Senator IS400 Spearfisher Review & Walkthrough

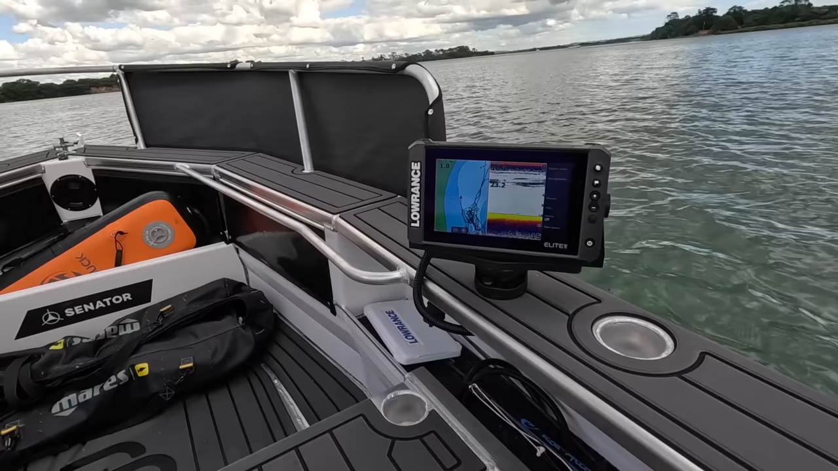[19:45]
All right. For the sounder. We've got a Lowrance HDS Live. Nine inch. Touch screen display. It's wicked.
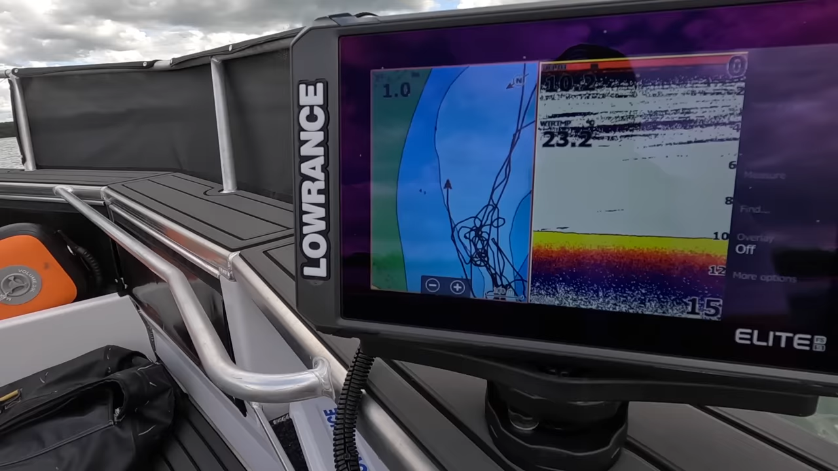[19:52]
Real crisp quality. Simple to use. We've got all our side scan options.
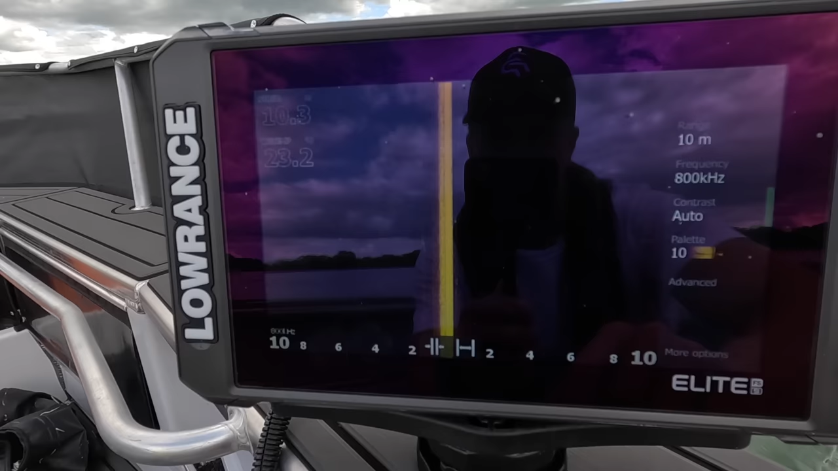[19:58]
We have. Our sonar. We have. Normal charts.
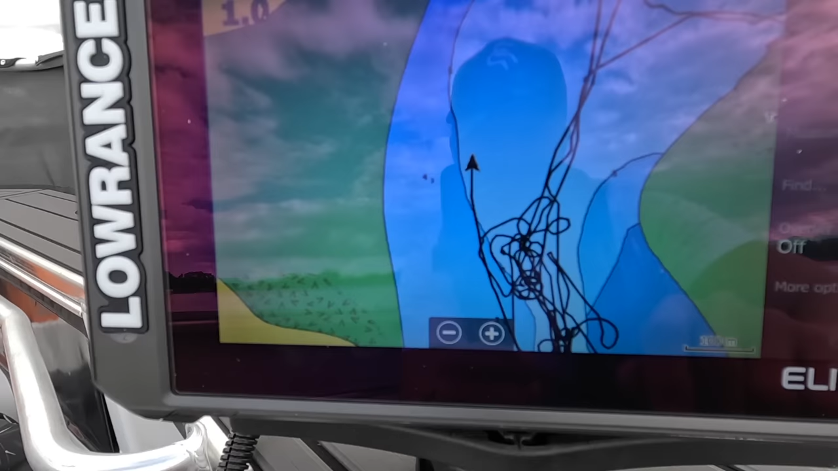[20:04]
And we can do. Split displays as such.
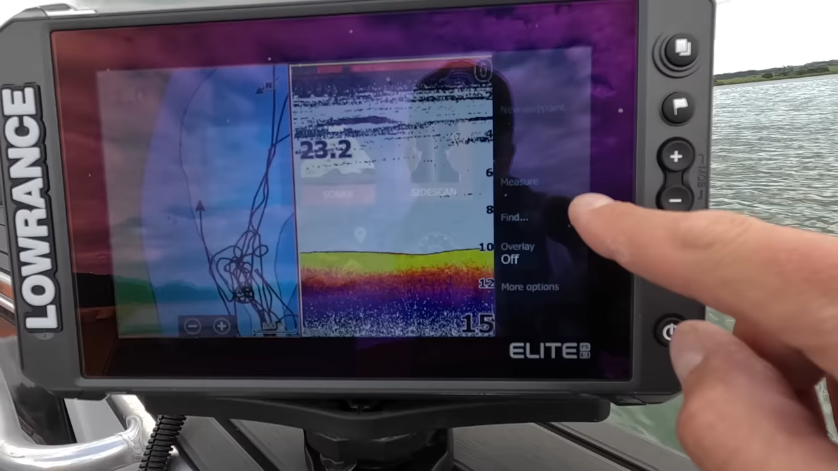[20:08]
It's just. Really. Simple to use. Nice.
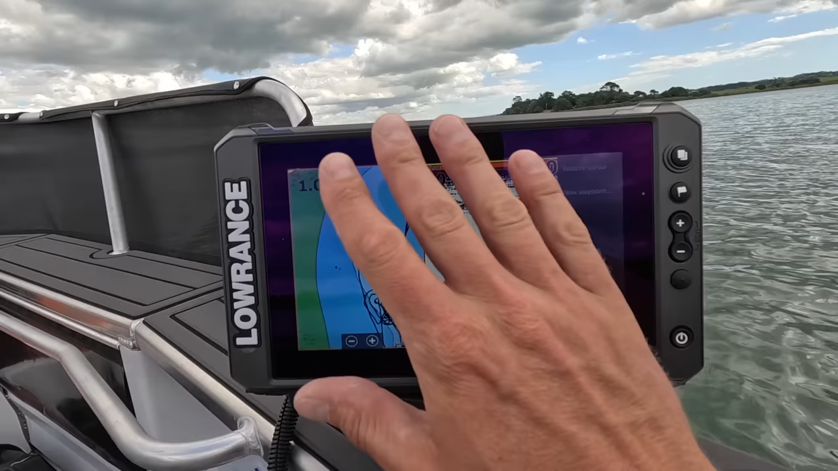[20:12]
Big screen. Nine inches. Perfect. I think. I didn't need any bigger on here. And. Yeah. We've just got it mounted on the side.